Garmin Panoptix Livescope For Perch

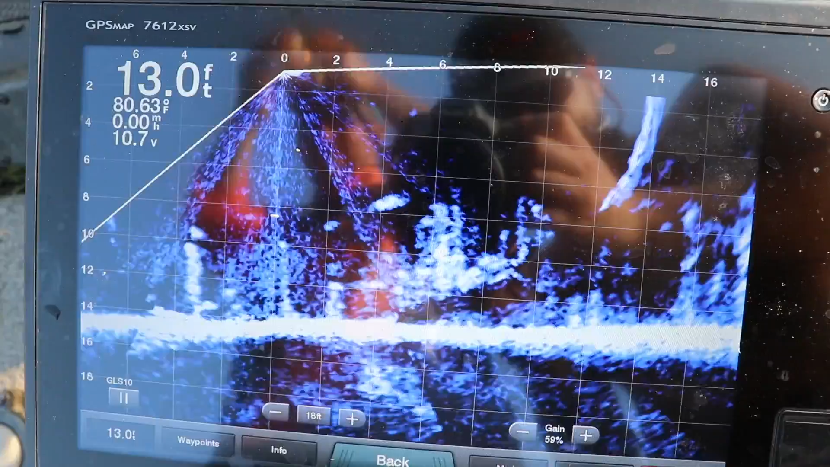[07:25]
On screen: depth 13.0 ft
Got them right in the grass.
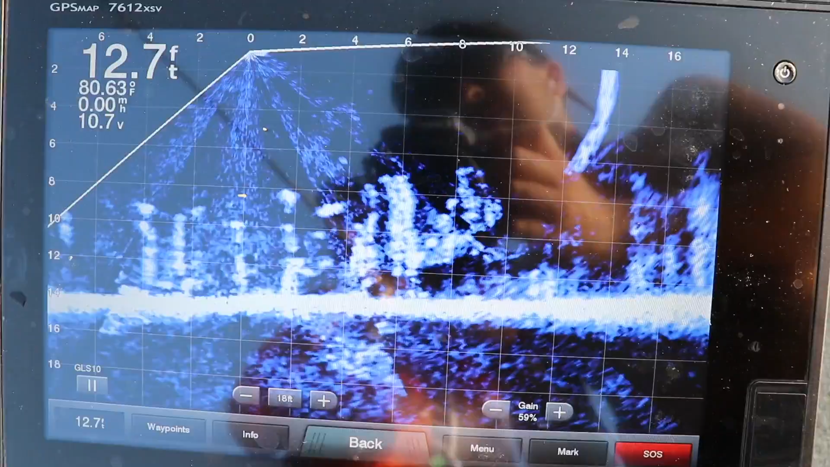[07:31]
On screen: depth 12.7 ft, water 80.63°F, speed 0.00 mph
And it's a big white perch.
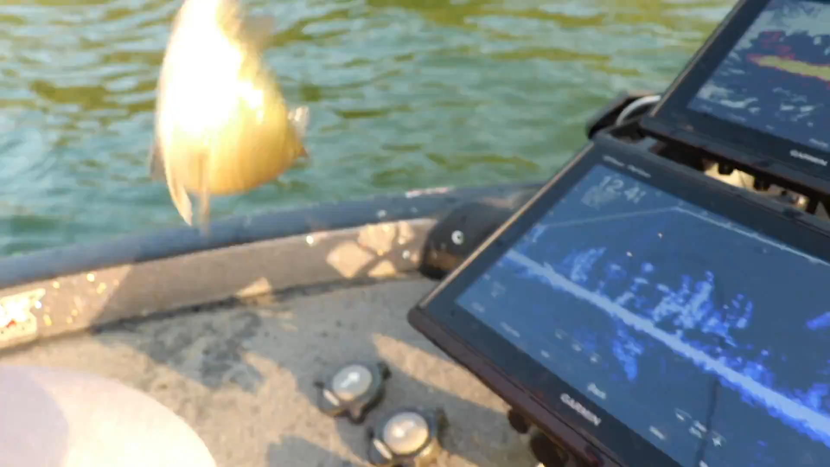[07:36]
Those fish you would never see on any kind of technology in the grass like that.
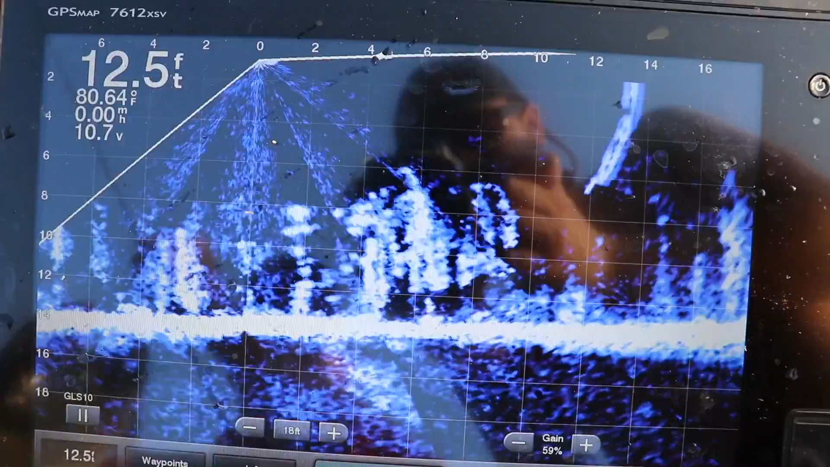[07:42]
On screen: depth 12.5 ft, water 80.64°F
I'm going to show you what that looks like on 2D sonar.
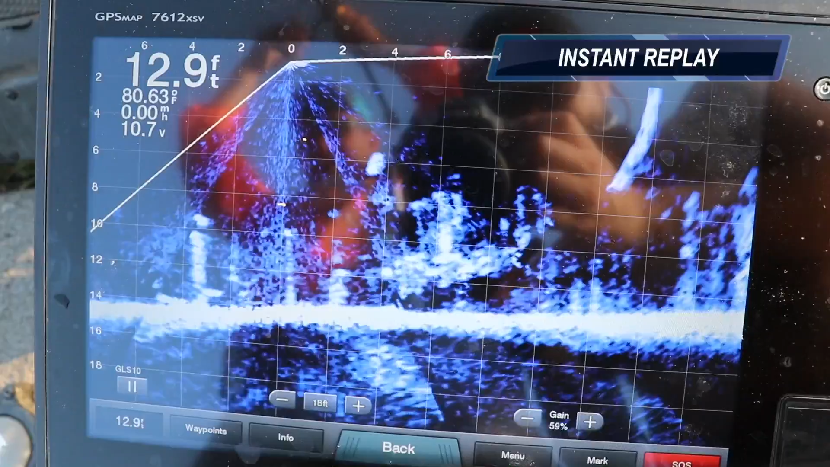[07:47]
On screen: depth 12.9 ft
That's what you would look at. What you just saw was amazing.
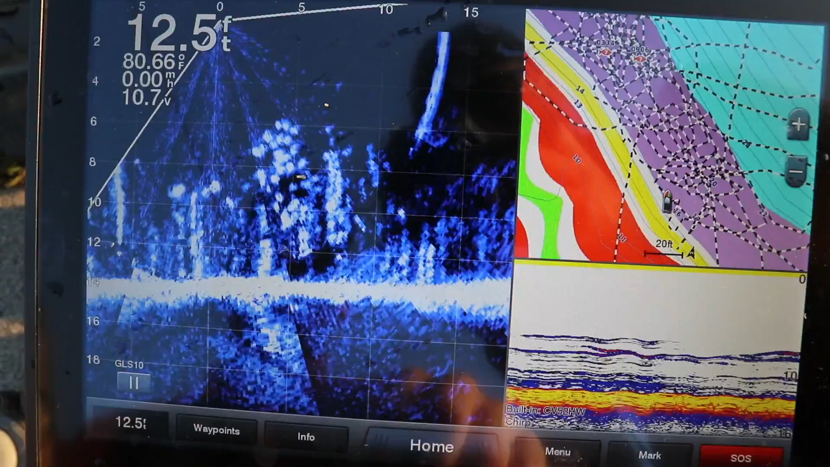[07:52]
On screen: depth 12.5 ft
There's still fish there swimming around in that grass. Those are stalks of grass, and that's a bunch of fish just swimming around.
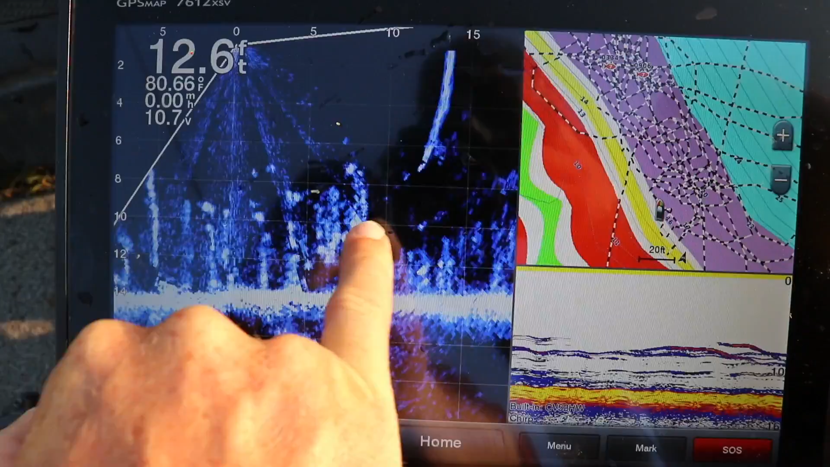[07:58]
On screen: depth 12.6 ft, water 80.66°F
It's amazing. This technology is really amazing. It's going to open up so many different windows. Look at those fish swimming around there as we're just talking about this.
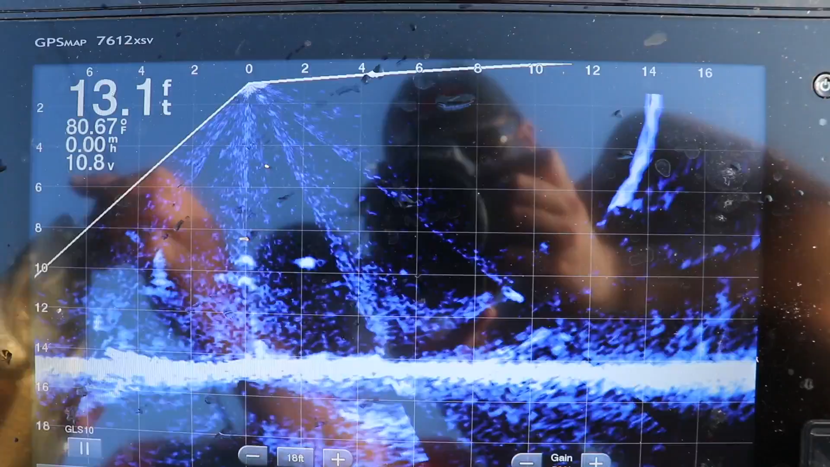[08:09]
On screen: depth 13.1 ft, water 80.67°F
It's going to open up so many different windows to fishing in weeds, wood. It's just endless.